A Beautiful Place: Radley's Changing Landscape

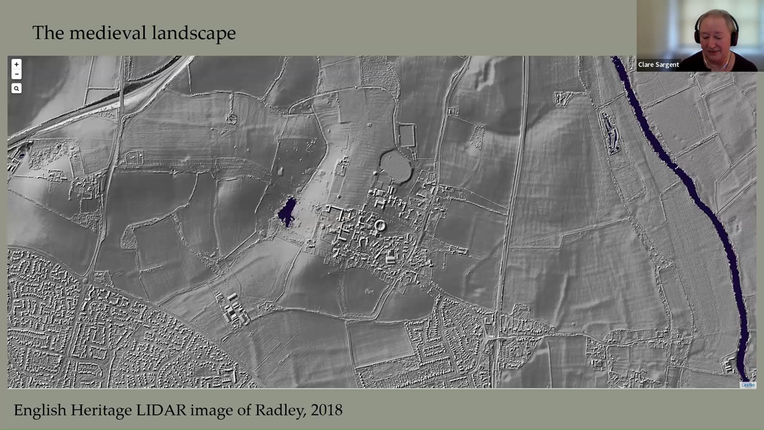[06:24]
If you walked across the pitches, they look absolutely flat, absolutely pristine, real tribute to the groundsman. But actually, if you look with a laser, this is what we can see. So if we move on to the next image, Caroline. And the aerial photographs, this is an aerial photo from 1952.